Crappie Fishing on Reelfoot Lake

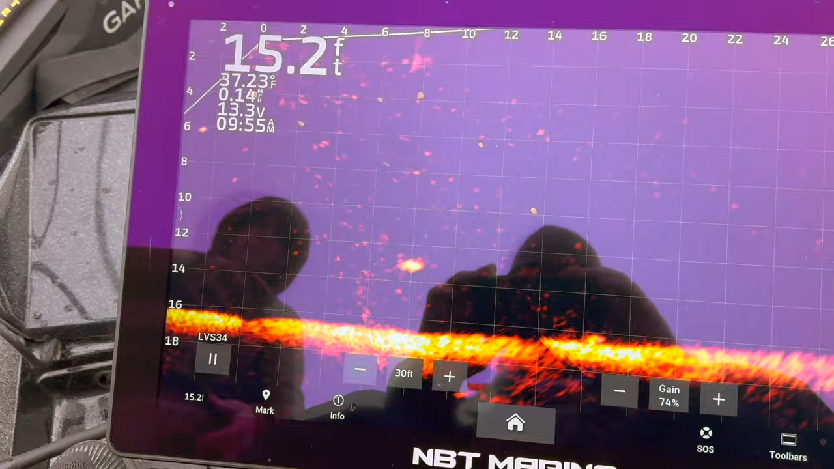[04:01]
On screen: depth 15.2 ft, water 37.23°F
See him? Yep. Head's away from us. Pop.
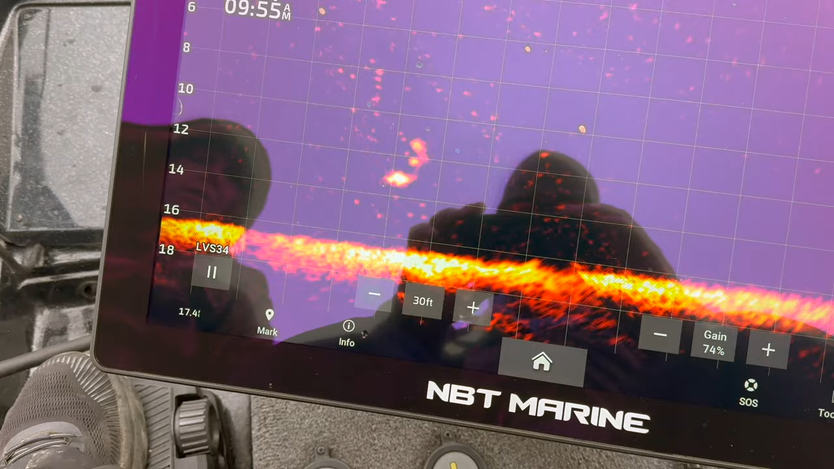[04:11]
Come alive. Oh.
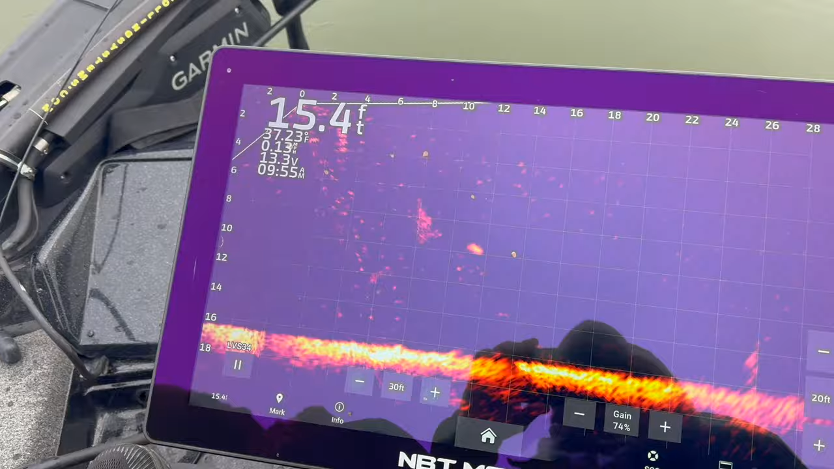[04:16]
On screen: depth 15.4 ft
Oh no, he ripped out. Dang it.
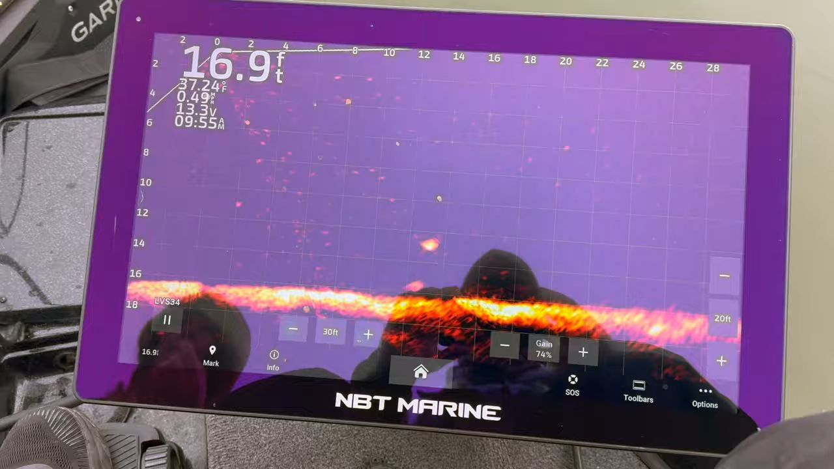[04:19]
On screen: depth 16.9 ft, water 37.24°F
Yeah, that one there, he wanted to eat.
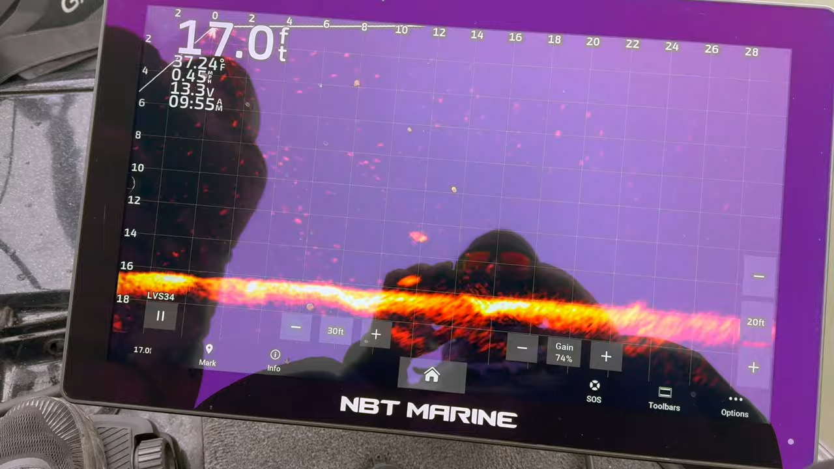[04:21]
On screen: depth 17.0 ft
See if we can get back on him and re-catch him.
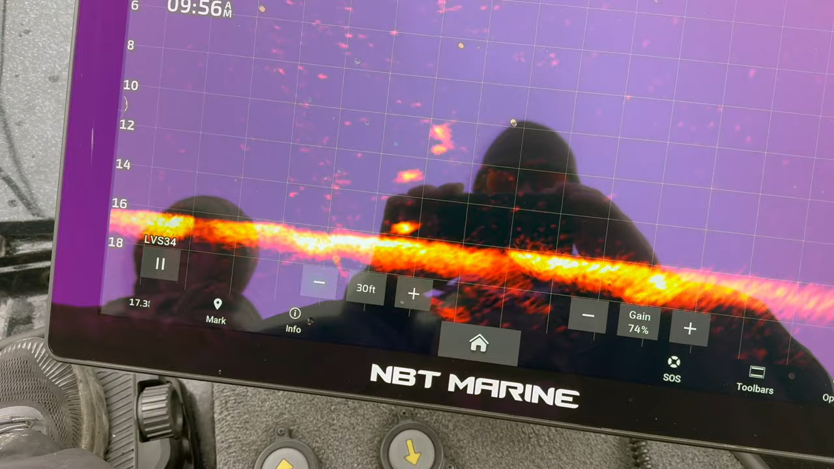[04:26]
Go to your left just a little bit. Yep, hope. Oh. Let's see if he'll do it again. Pop it. No way, come on. Go to your left a little bit. Oh, to your right, to your right, to your right. Keep coming, keep coming, keep coming. He's swimming to the right. Keep going, 2 feet. Keep going, keep going, keep going.
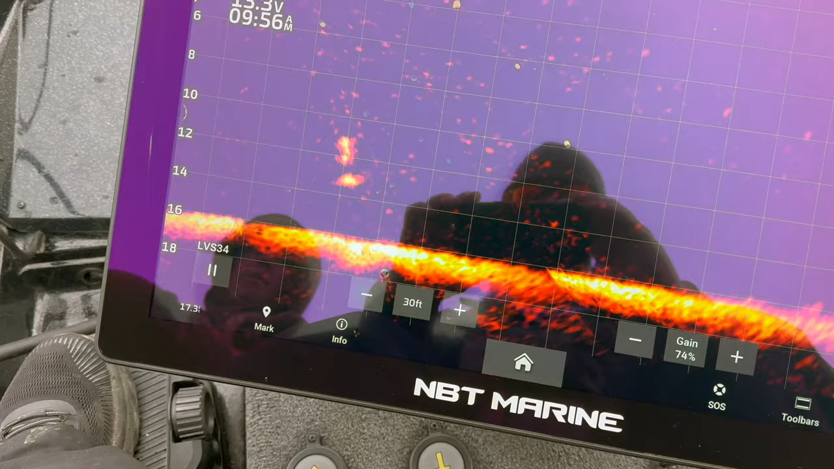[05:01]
You're almost there. I really do want to catch this fish. just to show that they'll bite again. I thought he was following you for a second.
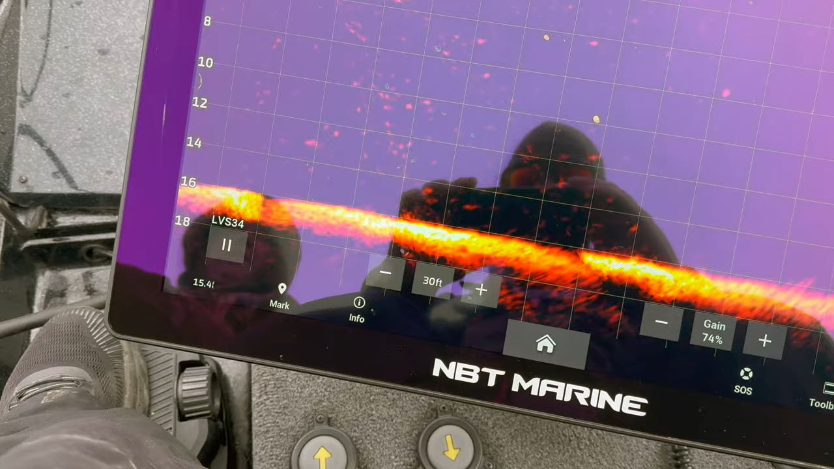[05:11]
He acts like he's following.
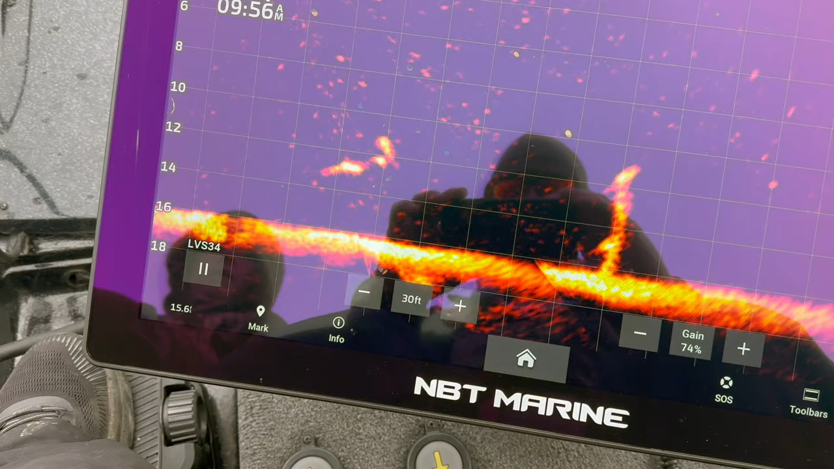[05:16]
Let's see if he's forgot about that sore in his mouth. Wiggle it. Wiggle it again. Come on, turn up. Turn up, come on. Oh, he's gonna turn away. Pop it again.
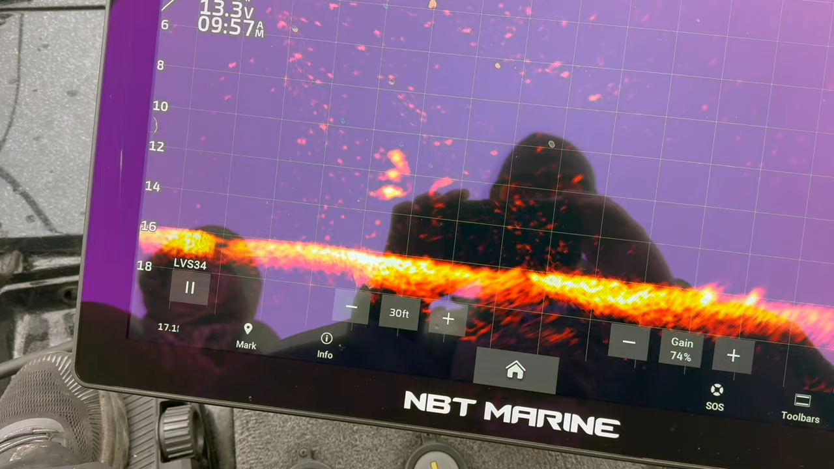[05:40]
Pop it again. Oh, come on, fish. I really want to get this on tape.
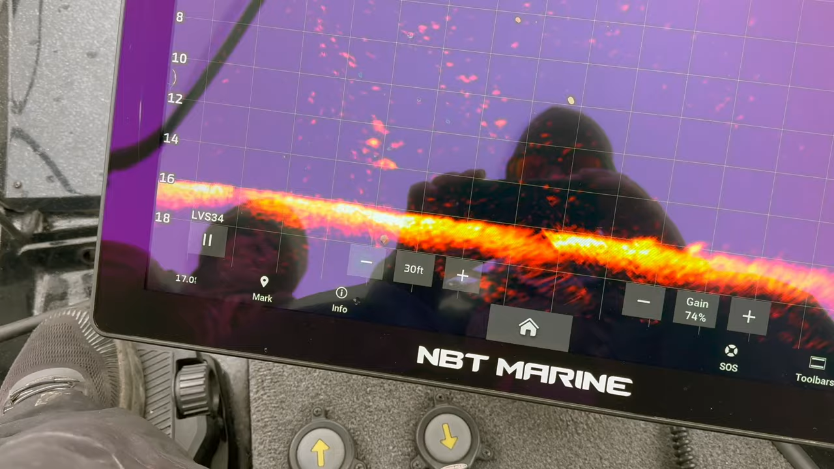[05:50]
Oh, well. Catch that one. Oh, where's that? Go to your left.
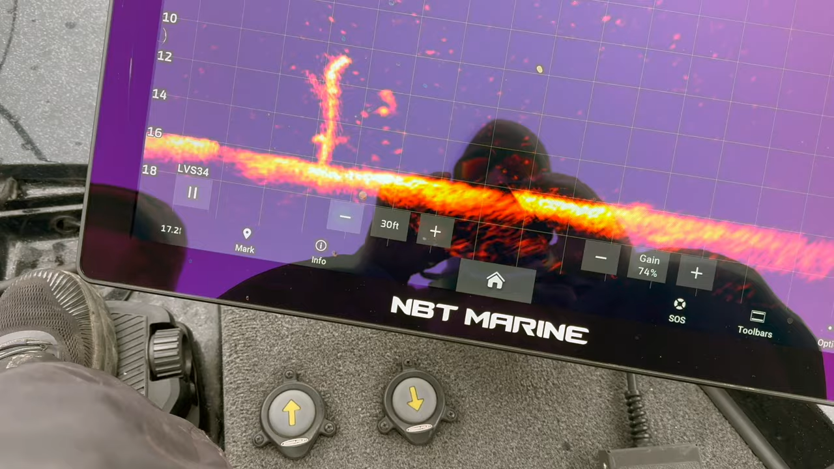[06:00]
I'm trying to back the boat up. Got him.